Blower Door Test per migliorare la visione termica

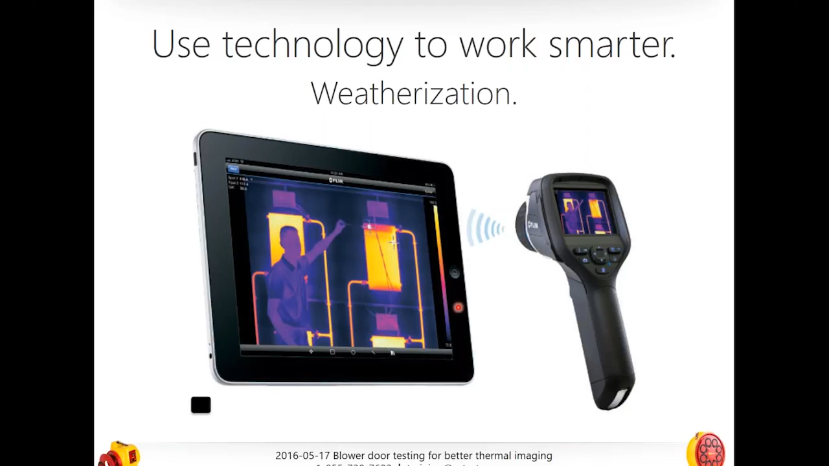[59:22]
of what I'm looking at so now I don't have to later on after taking my pictures take my camera hook it up to an additional device and then upload those pictures I can actually capture those pictures in a device where and put them directly into my report as I'm going and that's huge so let's talk a little bit about about what that report might look like
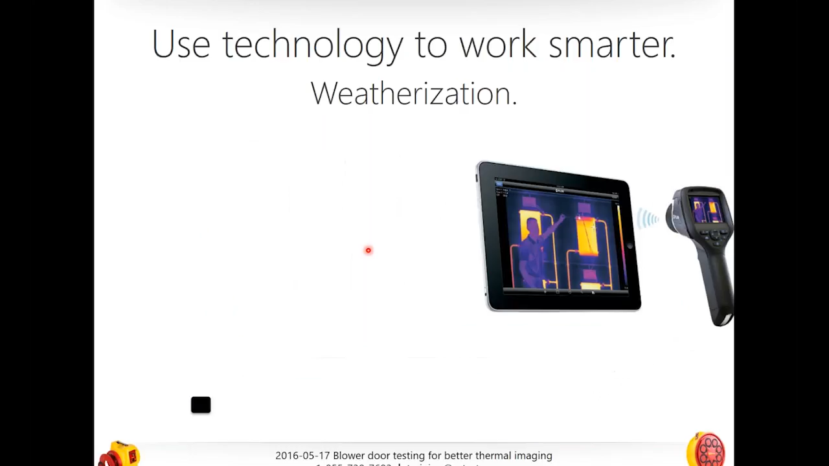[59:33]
so I can be in one hand I can or even with the same device I can be running my fan turning it on and off making sure manage it maybe even capturing a seat screen cap from my device of what my results are what my test results are meanwhile actually walking around with my thermographic imager and then capturing pictures of that specifics to whatever test I'm doing so I'll take even one further